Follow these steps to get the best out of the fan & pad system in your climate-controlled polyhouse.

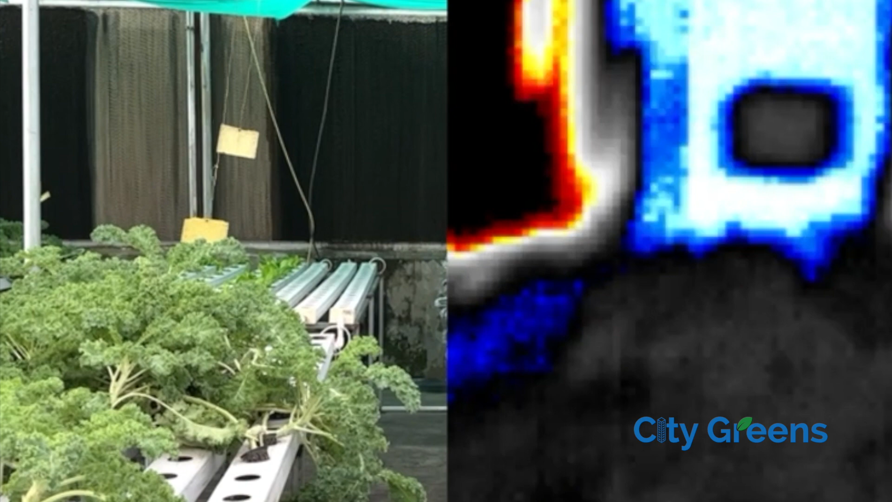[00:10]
For example in this video on your left you can clearly see that there is a large dry patch on the pad. On the right side you can see the thermal image of the same.
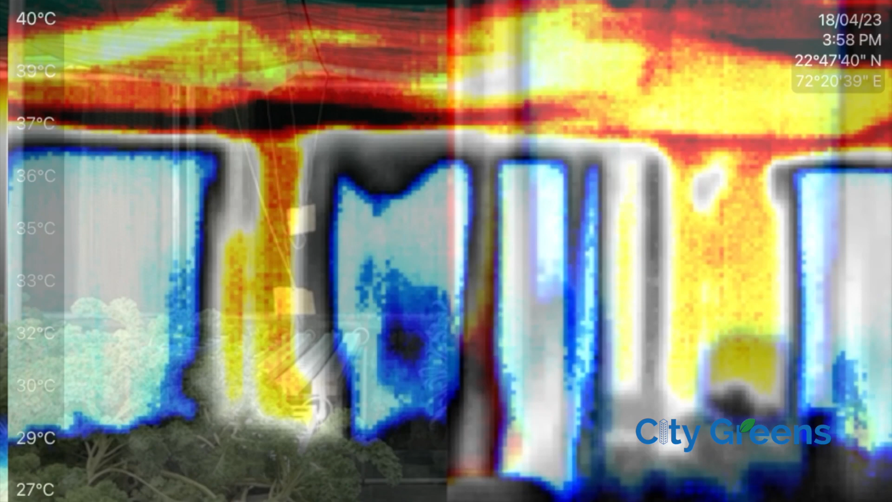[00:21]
Now let's zoom it out. You can observe that there is a temperature difference of approximately 12 degrees in the dry and the wet area. This not only reduces the cooling capacity but it also puts more load on the fans and increases the electricity bill. Let's understand why this happens.
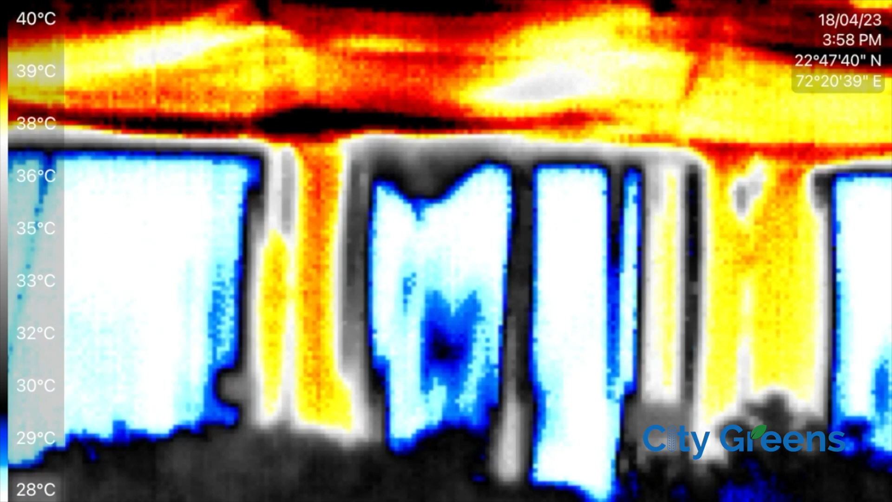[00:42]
On screen: scale top 40°C, scale bottom 28°C
Remember that in an evaporative cooling system like fan and pad what evaporates is water not the minerals and salts that are present in the water. Over time these salts crystallize and clog the supply holes leading to dry patches. If you observe such an issue in your farm the first thing you should try to do is to flush out the supply pipes.